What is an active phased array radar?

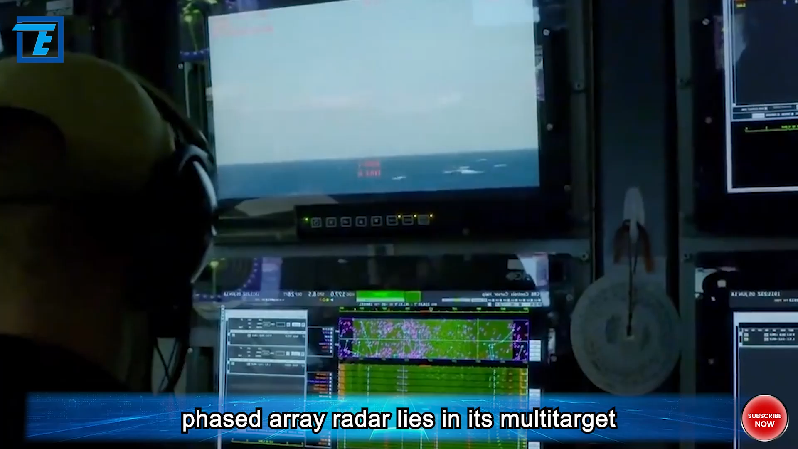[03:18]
The advantage of phased array radar lies in its multi-target processing capability, wide coverage angle, and detection range.
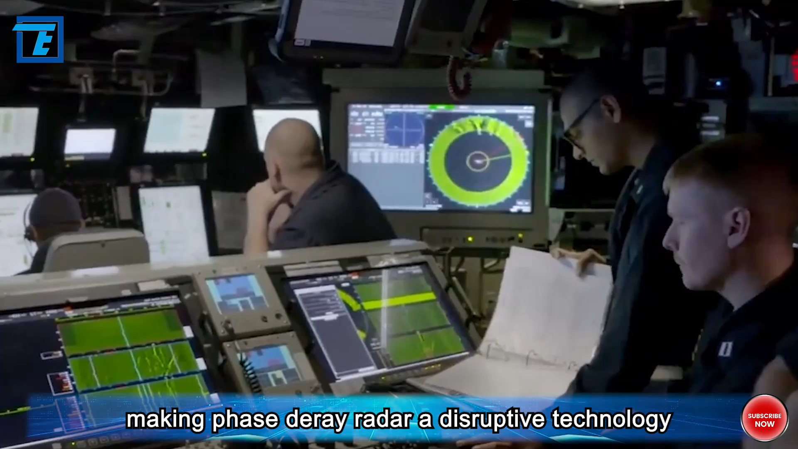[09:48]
Since individual phased array radars alone seem unable to achieve 360-degree coverage without blind spots,